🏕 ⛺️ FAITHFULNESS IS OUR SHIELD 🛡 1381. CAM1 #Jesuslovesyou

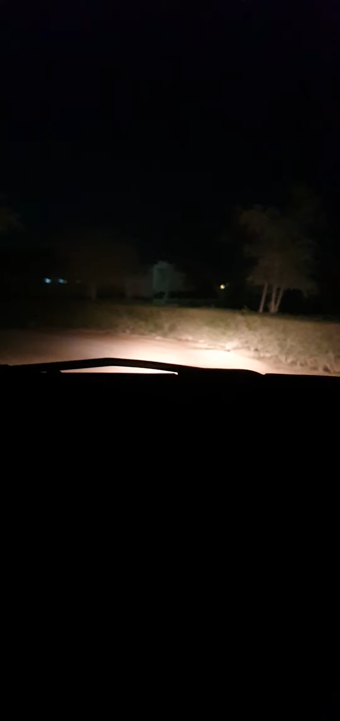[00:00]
reverse reverse walang tao sa likad wait wait wait wait bigla na hit na ka ng post anong post?